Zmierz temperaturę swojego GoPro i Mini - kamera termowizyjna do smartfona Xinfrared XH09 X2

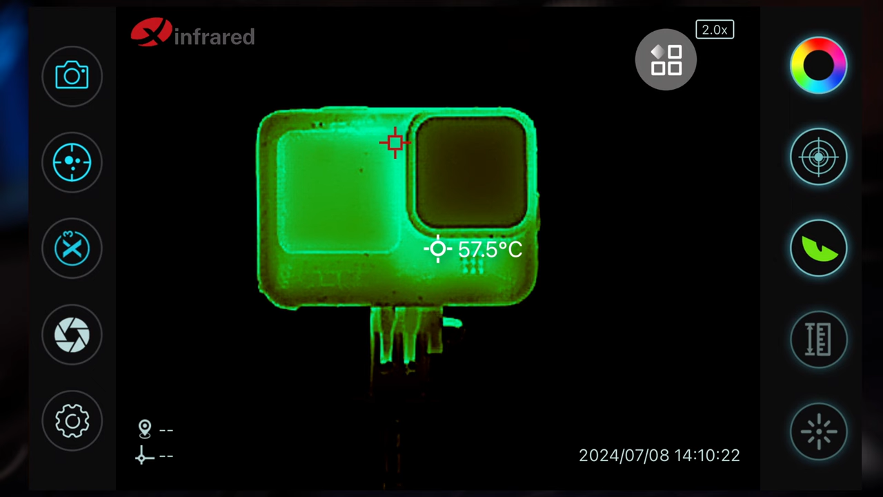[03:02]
On screen: spot 57.5°C
GoPro było za gorące i tutaj widzimy, że faktycznie nawet mamy tę informację podaną na ekranie.
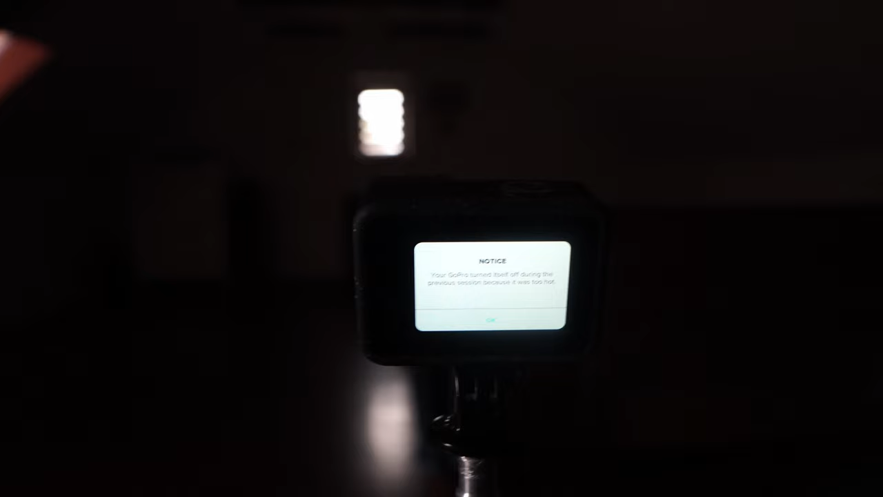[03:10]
W tej chwili już się troszkę schłodziło, ale nadal ta temperatura jest bardzo wysoka.
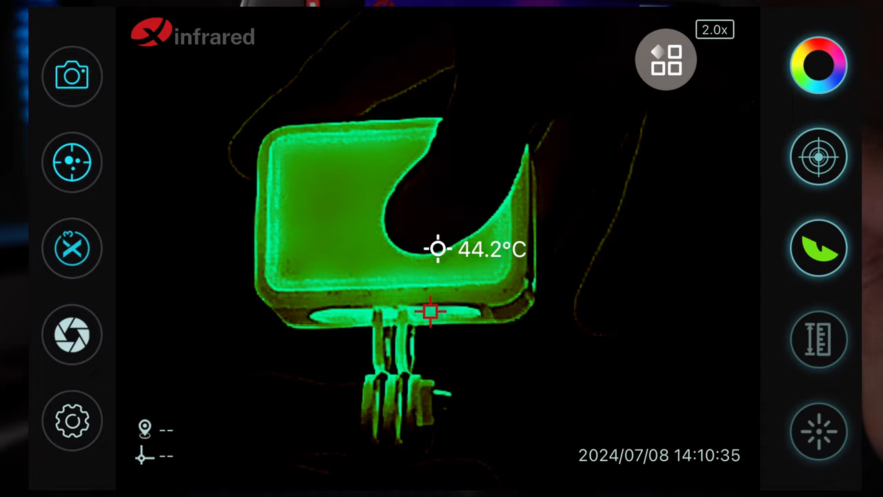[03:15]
On screen: spot 44.2°C
Tutaj widać też te obszary kamery, które się najbardziej nagrzewają.
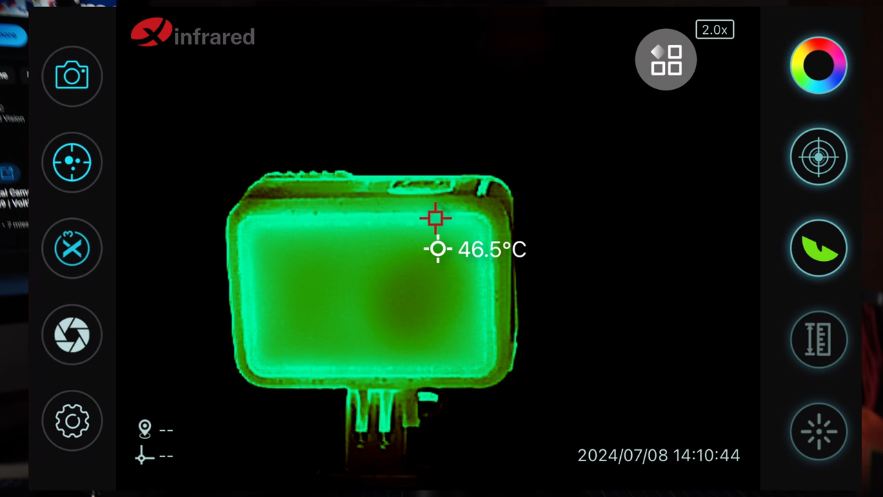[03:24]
On screen: spot 46.5°C
GoPro wytrzymało dość długo. Ja jestem w szoku, że tak długo. Zaraz sobie zobaczymy ile dokładnie ta kamera nam wytrzymała.
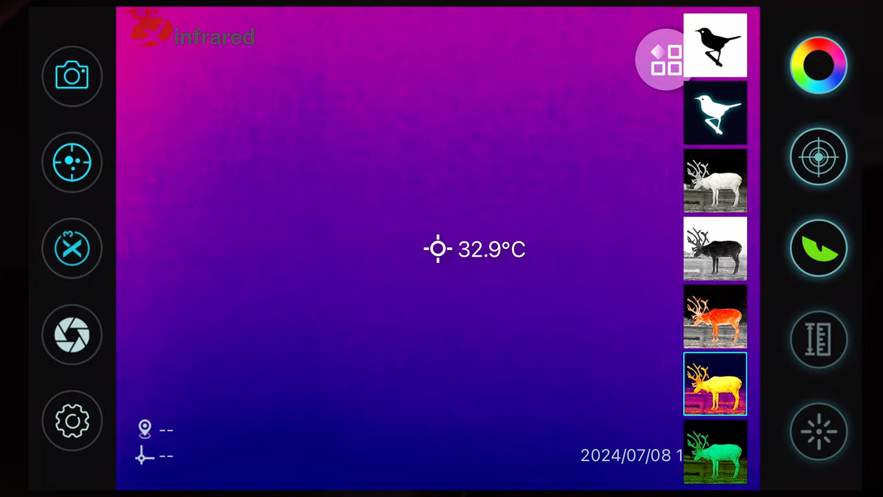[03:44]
On screen: spot 32.9°C
kiedy zaczęliśmy nagrywać w 4K w 50 klatkach na sekundę. Dzisiaj jest dosyć ciepły dzień. Widać, że okna dachowe rozgrzewa się do temperatury około 46 stopni Celsjusza.
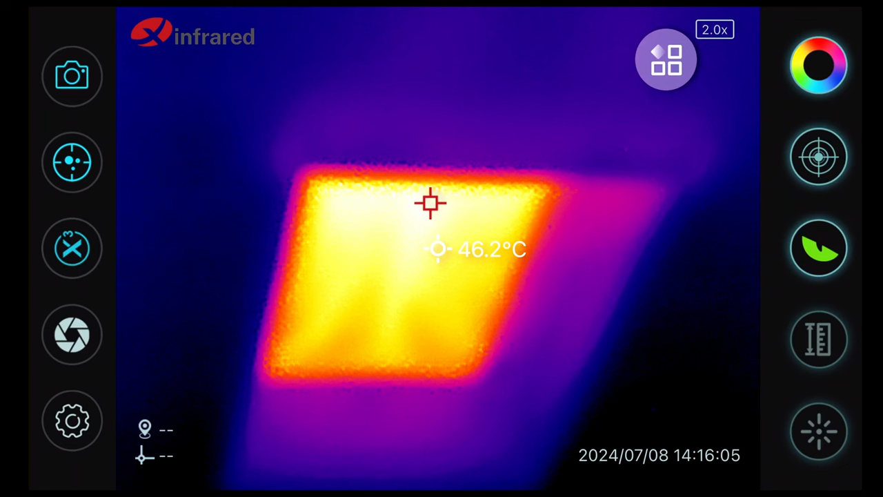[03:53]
On screen: spot 46.2°C
Czy jest gorące, ale możemy sobie zobaczyć też, czy są jakieś mostki. Już ja jestem po renowacji tego poddasza jakieś 15 lat. Widać, że tam w rogu ocieplenie nie działa idealnie. Tak samo tutaj. Troszkę powyżej okna, po prawej stronie. Tu są te miejsca gorące. Tu możemy jeszcze znaleźć podobne miejsca, więc warto byłoby zajrzeć i zobaczyć nawet od strony stryszku, co tam się dzieje.
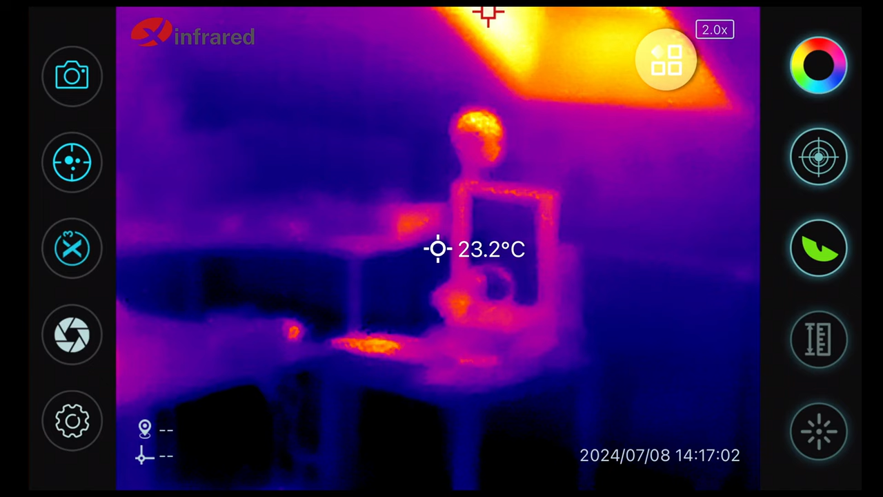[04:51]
On screen: spot 23.2°C
Tam jeszcze rozgrzała się drukarka. Jak widać, spróbujmy troszeczkę złapać lepszą ostrość. Bardzo delikatnie. Tak jak teraz. Tu widzimy jak to wygląda.
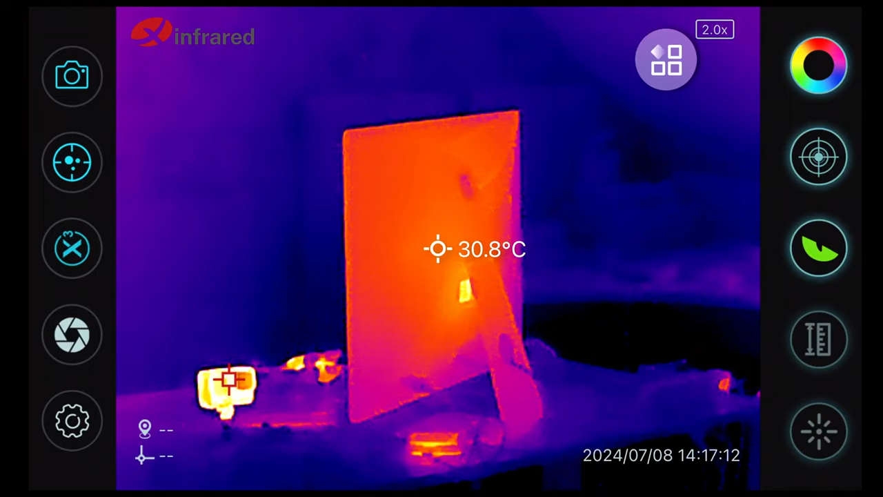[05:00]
On screen: spot 30.8°C
No i komputer oczywiście też się mocno rozgrzewa. No i samo GoPro najbardziej gorące tutaj z całej ekipy.
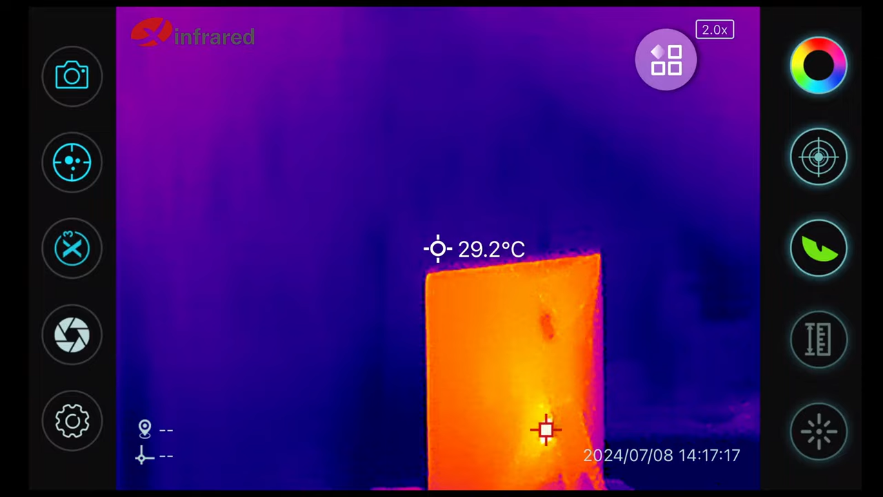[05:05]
On screen: spot 29.2°C
Ale jak widać, warto sobie nawet zerknąć na swój dom.
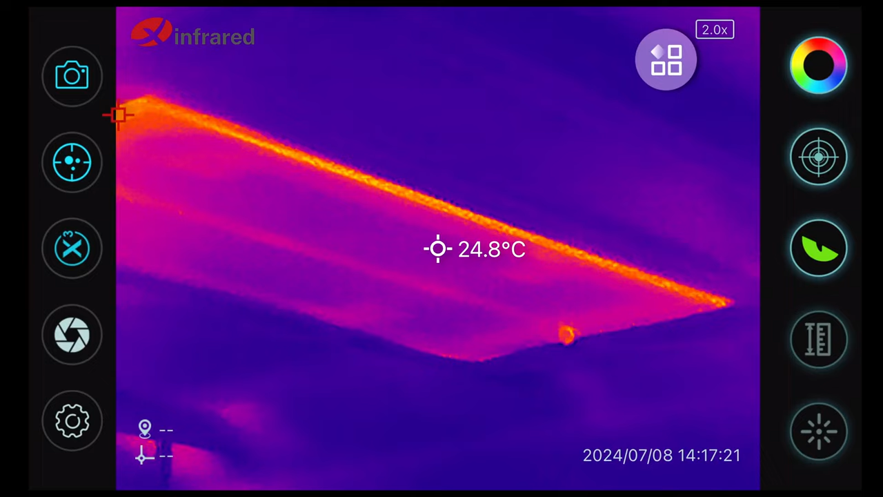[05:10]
On screen: spot 24.8°C
Jak to wygląda. Dla mnie ta klapa jest do natychmiastowego docieplenia. Nawet sobie nie zdawałem sprawy, że tak dużo mogę tutaj tracić ciepła zimą.
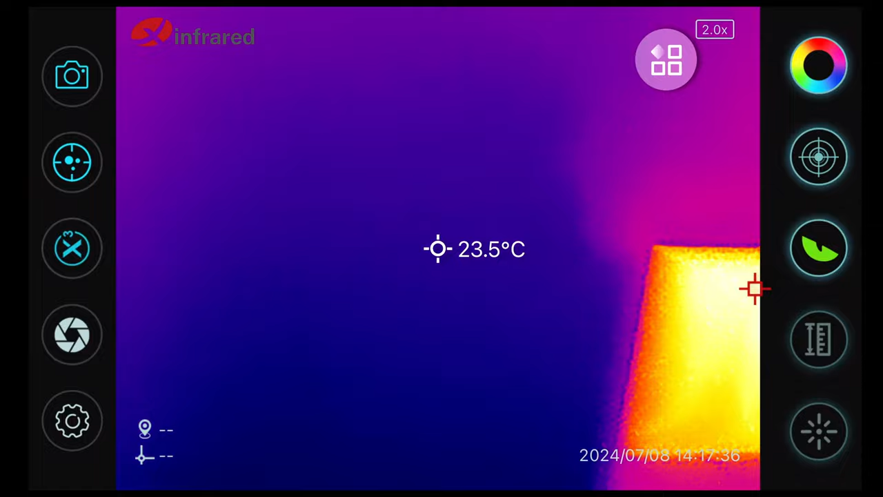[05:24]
On screen: spot 23.5°C
Dobra. Patrzymy tutaj. Tu wygląda wszystko ok. Mamy jeszcze jedno okienko. Tu jest oczywiście też bardzo ciepło. Zobaczmy jak wygląda strych.
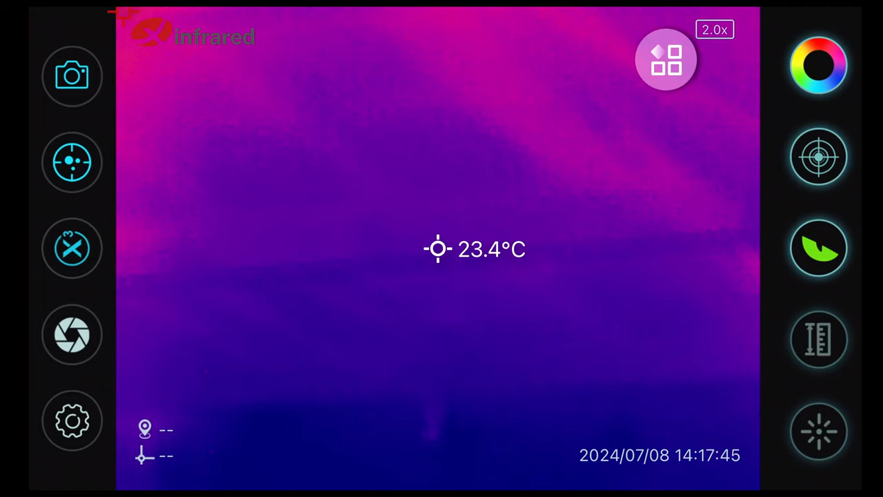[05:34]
On screen: spot 23.4°C
Tu jest wszystko w porządku. I teraz ostatnia rzecz jaką sobie zrobimy to jest inspekcja samego miniacza.